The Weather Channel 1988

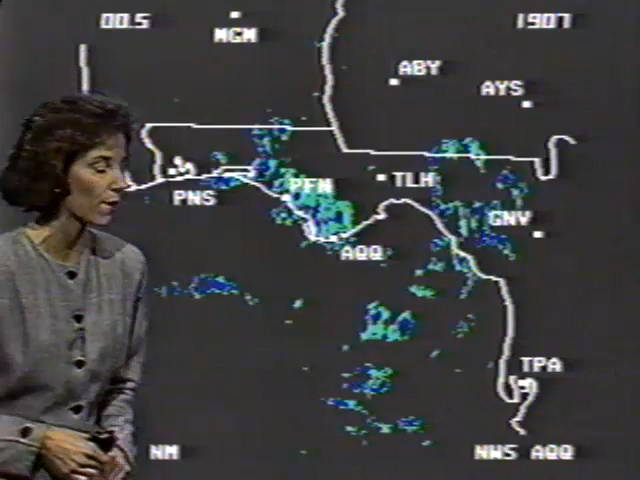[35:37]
Scattered thunderstorms producing some very heavy rain, and those storms moving to the southeast at about 15 miles per hour.
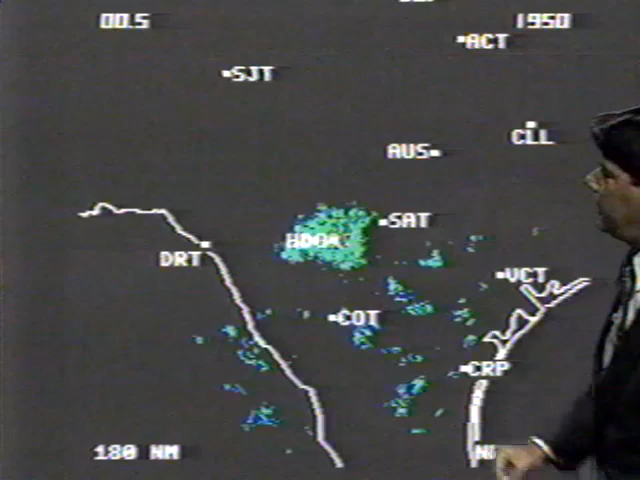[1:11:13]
South Central Texas still picking up the thunderstorms from Hondo, Cotulla, over to Victoria, and Corpus Christi. They're widely scattered right now. They continue to build up and advancing on off towards the north and west.